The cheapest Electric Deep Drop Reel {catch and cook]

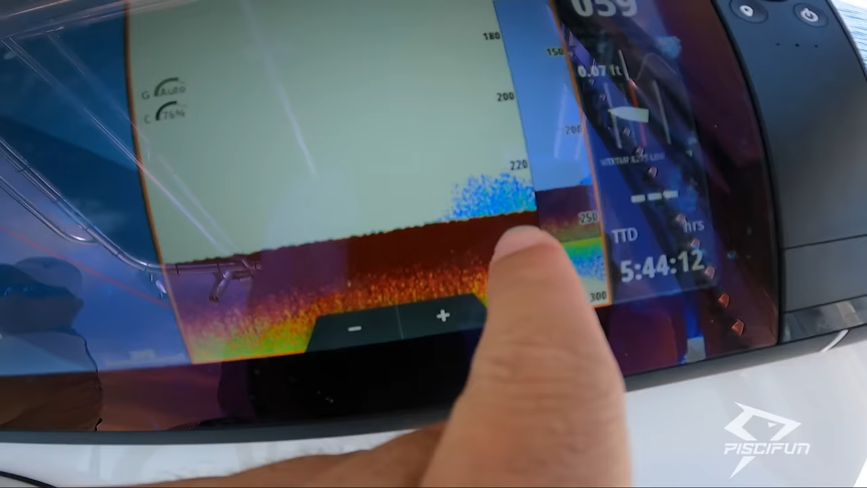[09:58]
We are marking something down there, 230 feet, fish down there.